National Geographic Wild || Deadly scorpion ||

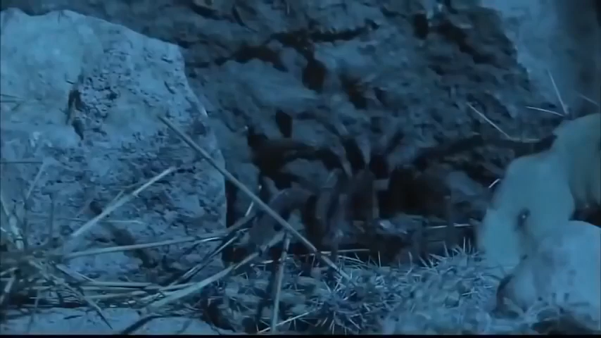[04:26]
It's the largest Scorpion in North America.
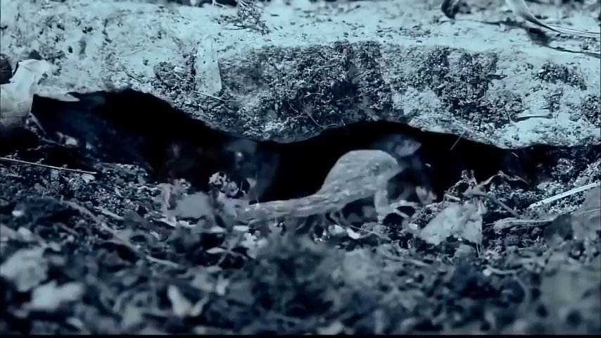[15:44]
This small lizard is painfully unaware of the trap that waits before it.
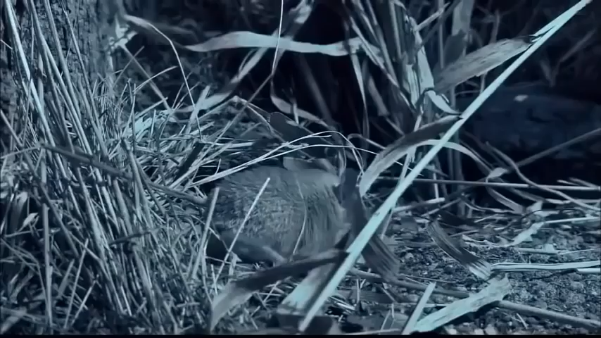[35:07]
But in this bare-bones desert environment, anything edible will suffice.